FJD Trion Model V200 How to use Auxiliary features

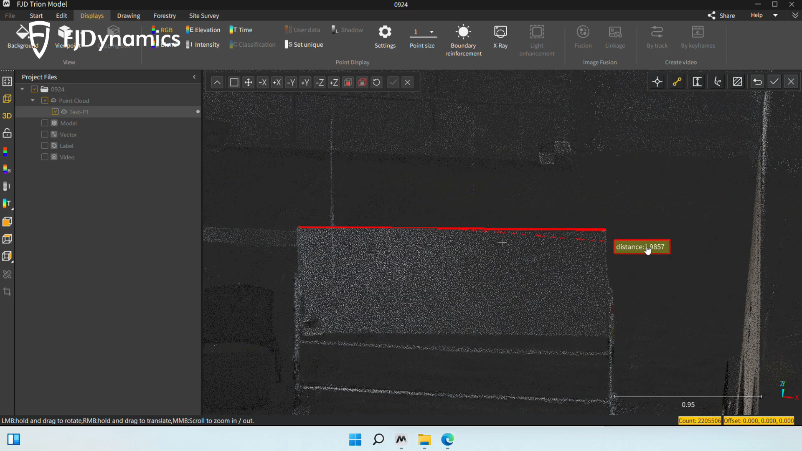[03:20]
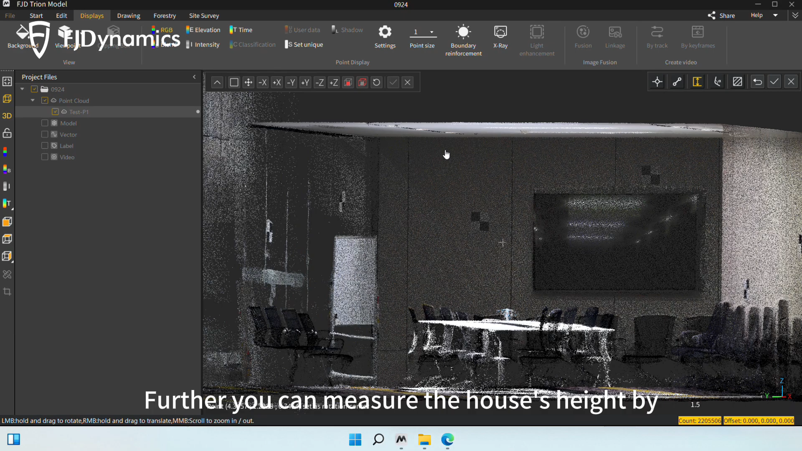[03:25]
Further, you can measure the house's height by, selecting a point on the roof and one on the ground.
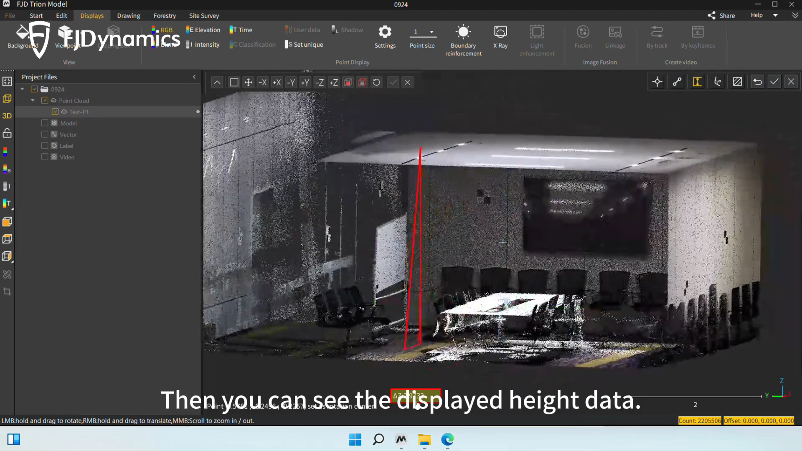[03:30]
Then, you can see the displayed height data. The next two icons are for angle measurement
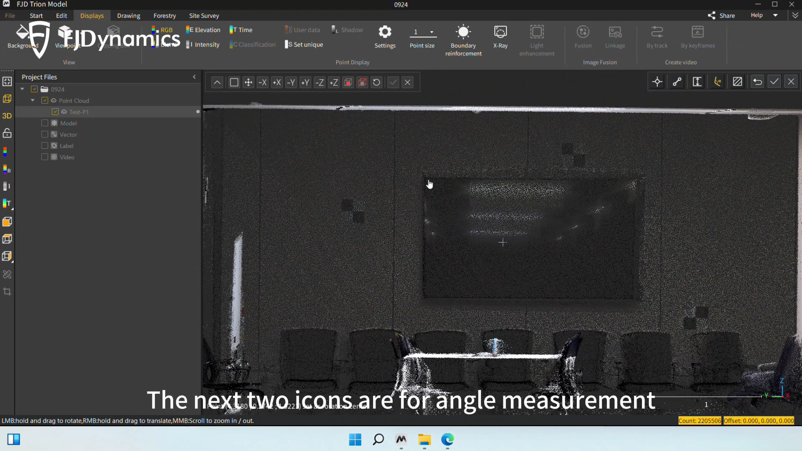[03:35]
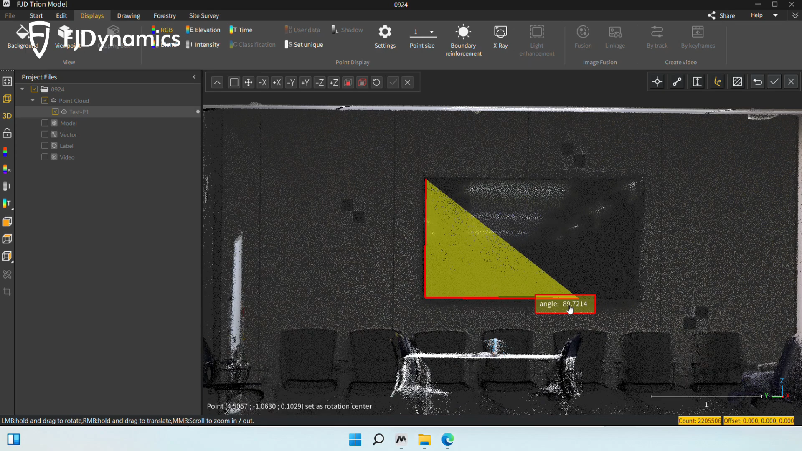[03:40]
and area measurement.
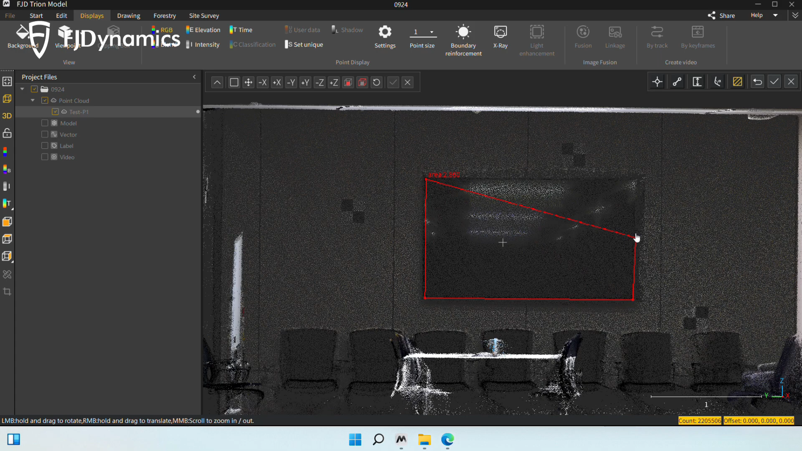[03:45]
After the measurement is done, click square root to save it and quit the command.
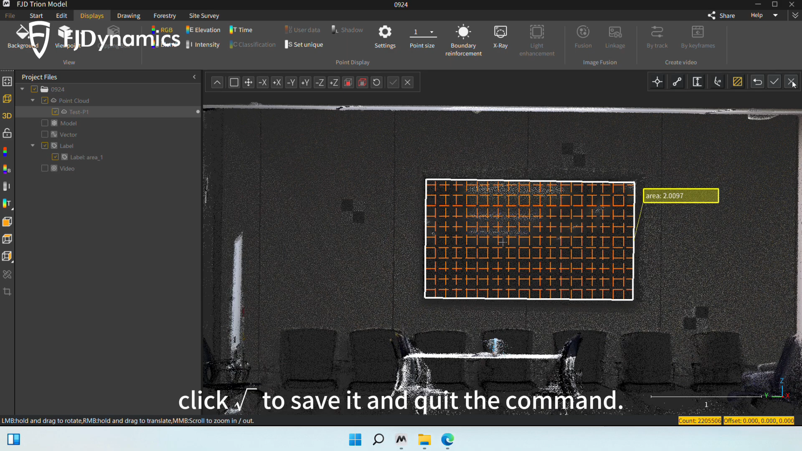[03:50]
Then, you can see the saved measurement data under the label tab.
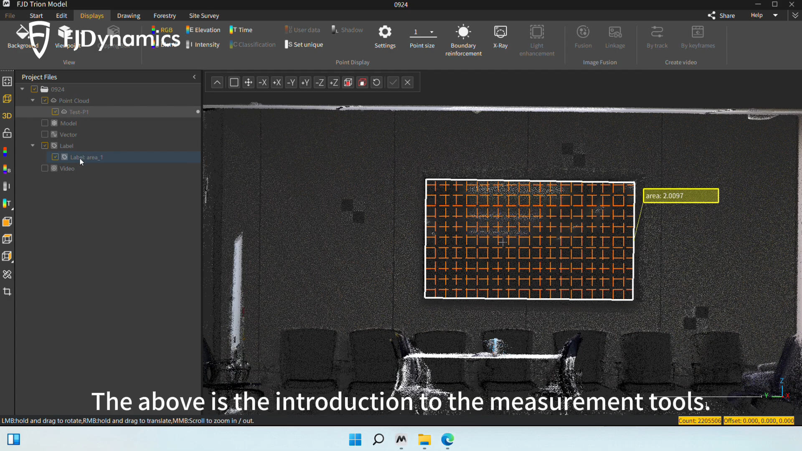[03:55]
The above is the introduction to the measurement tools. The last one is the clipping box.
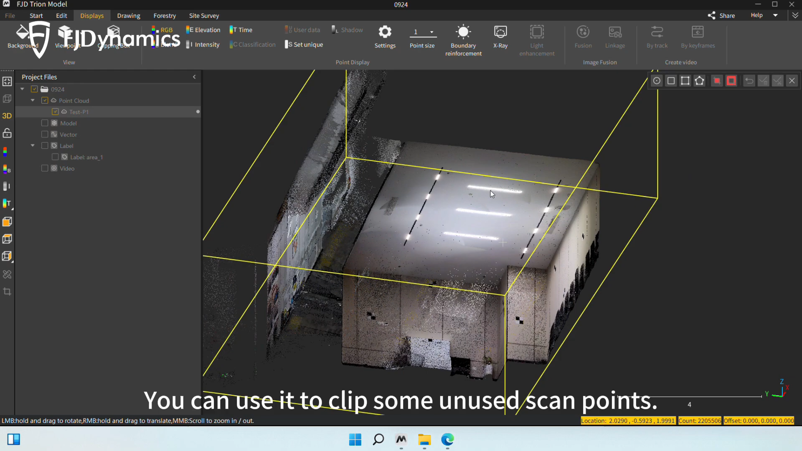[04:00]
You can use it to clip some and use scan points. Polygonal clipping is used frequently.
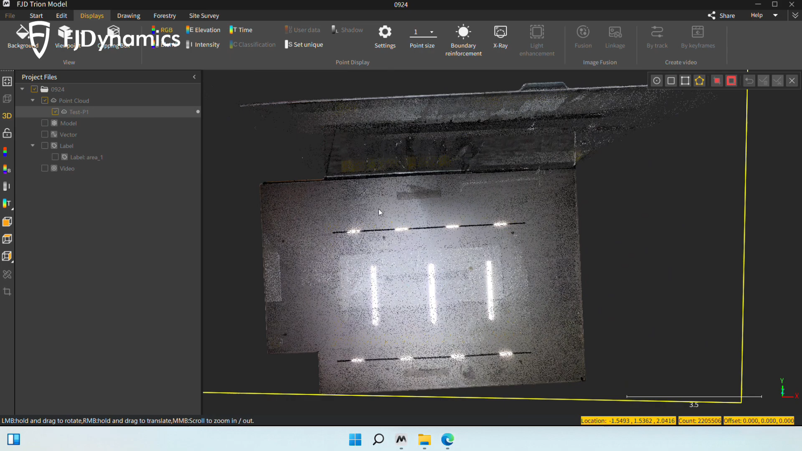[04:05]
Select a target internal point cloud area and click segment in.
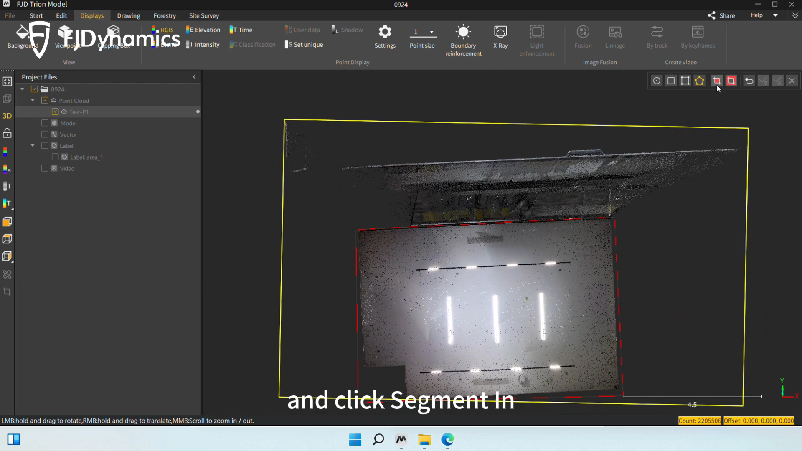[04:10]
Then, you only get the selected internal point cloud range.
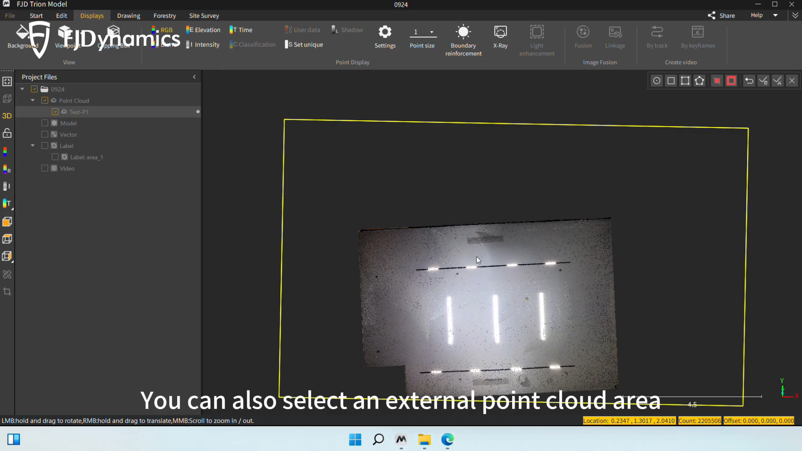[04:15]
You can also select an external point cloud area and click segment out.
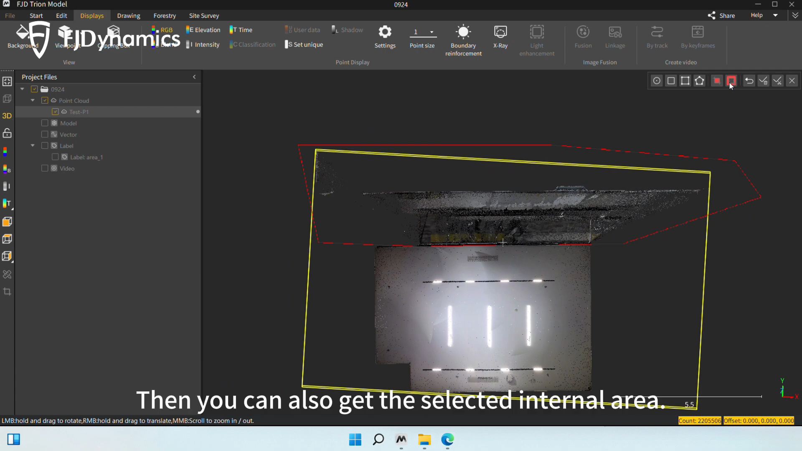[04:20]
Then, you can also get the selected internal area. You have two ways to save it, cropping and segmentation. Cropping keeps only the current point cloud,
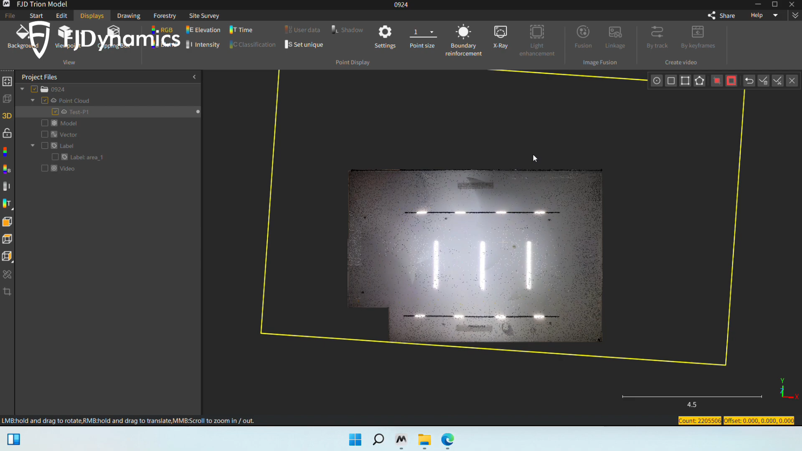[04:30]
while segmentation also generates a deleted point cloud.
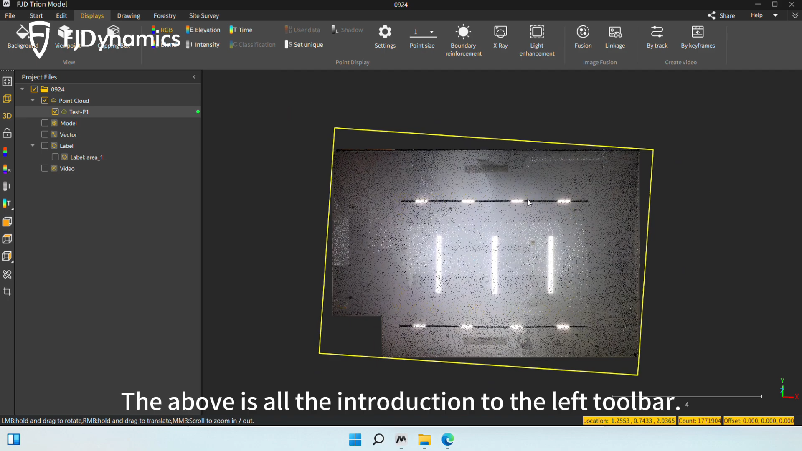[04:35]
The above is all the introduction to the left toolbar. In this session, we will look at the displays tab.
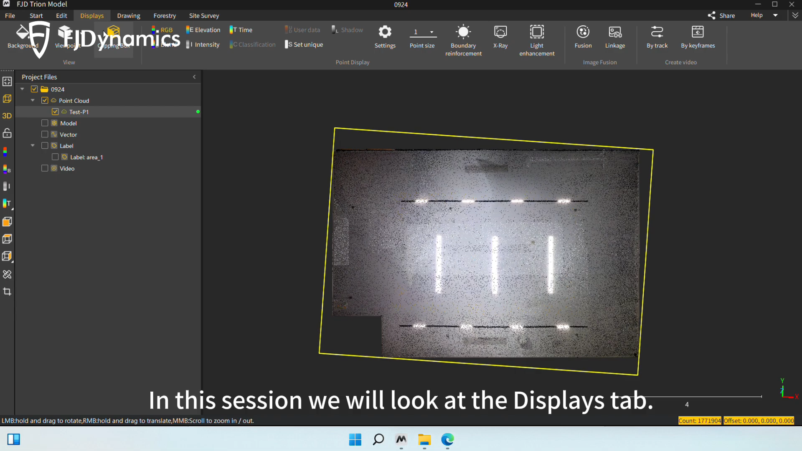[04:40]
The first one is for background color. Select the corresponding color for the background.
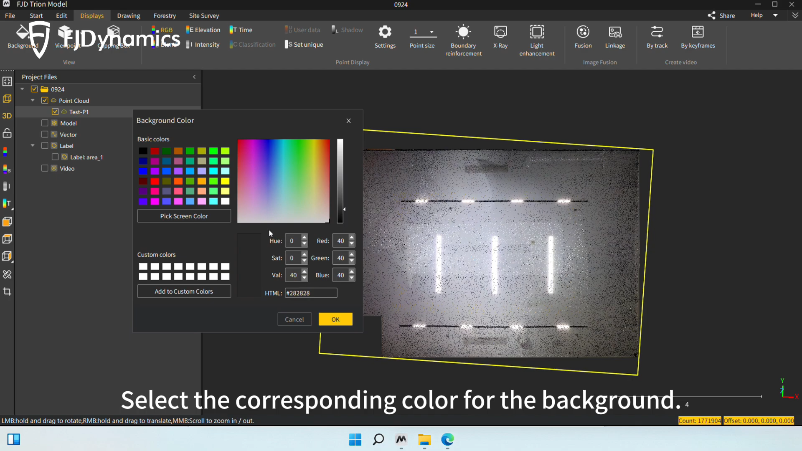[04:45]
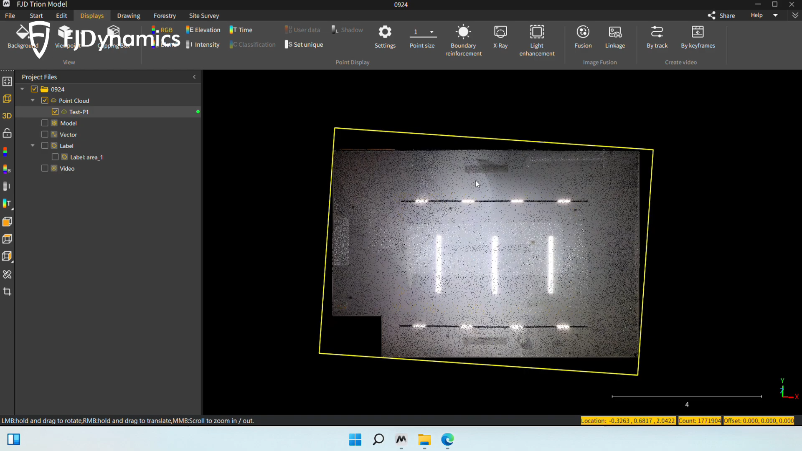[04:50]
The second one is to switch between different viewpoints.
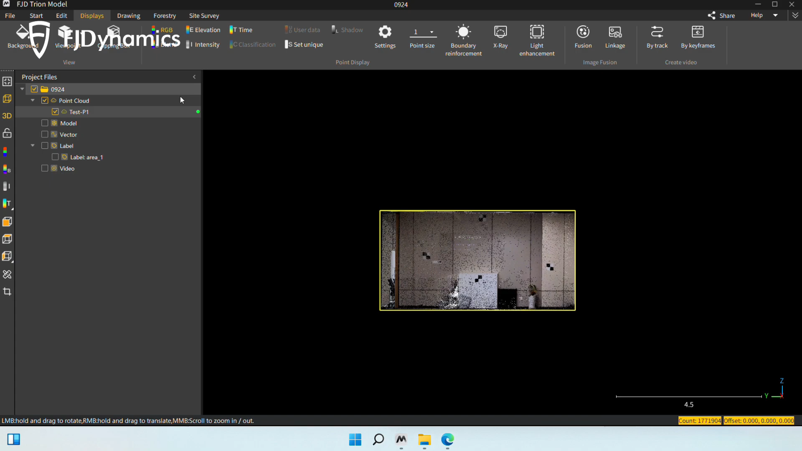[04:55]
The third one is the clipping box.
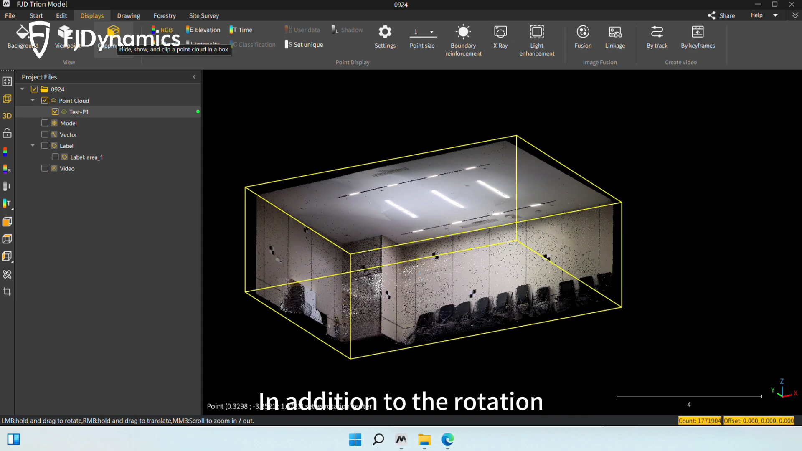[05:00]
In addition to the rotation and drag to display the area of interest,
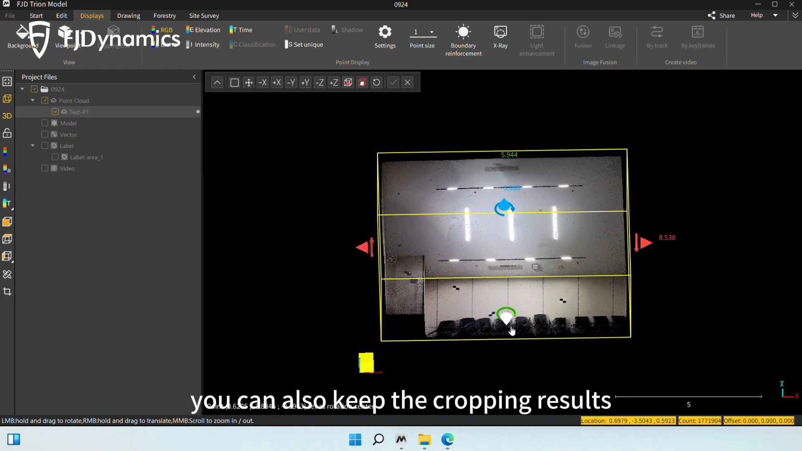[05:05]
you can also keep the cropping results by clicking the button to keep points inside the box.
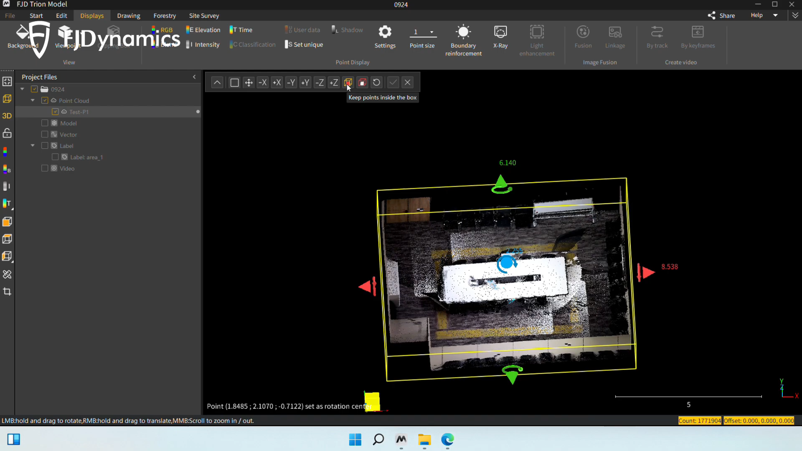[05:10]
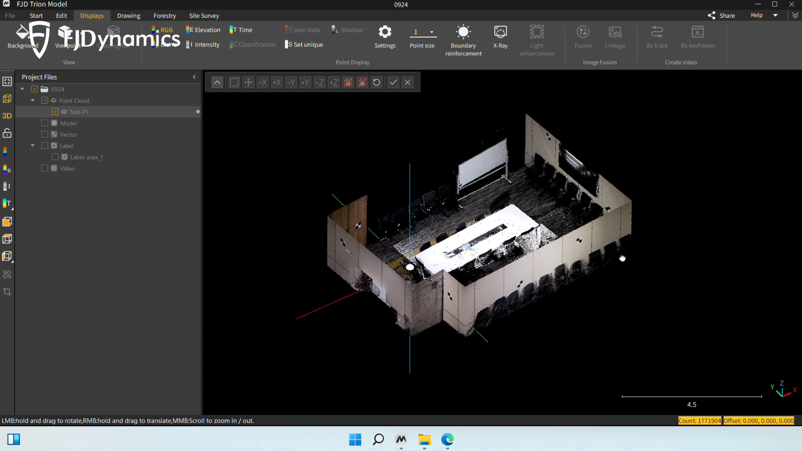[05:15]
Click OK to generate point cloud data after clipping.
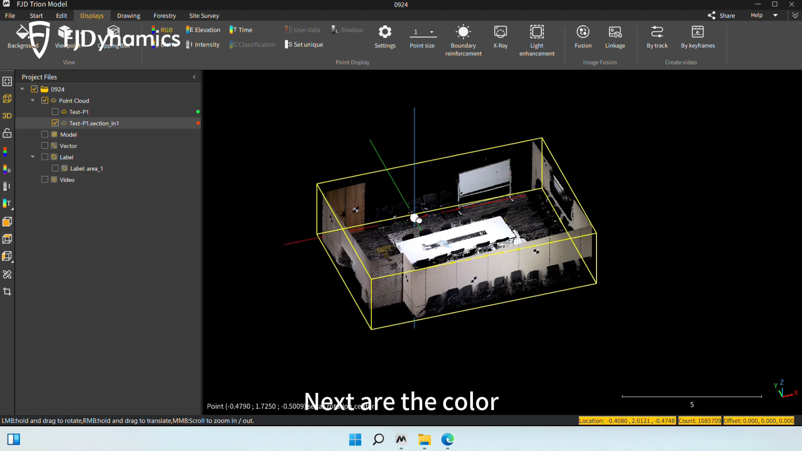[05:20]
Next are the color display settings that we just mentioned before.
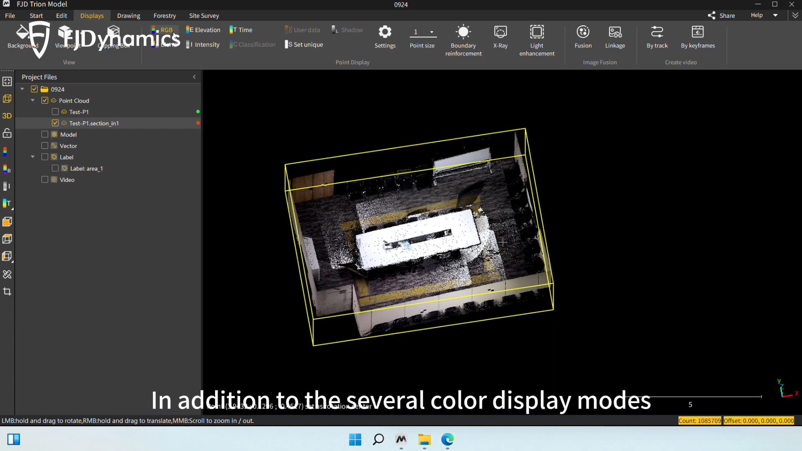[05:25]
In addition to the several color display modes just mentioned, you can also display it in a single color.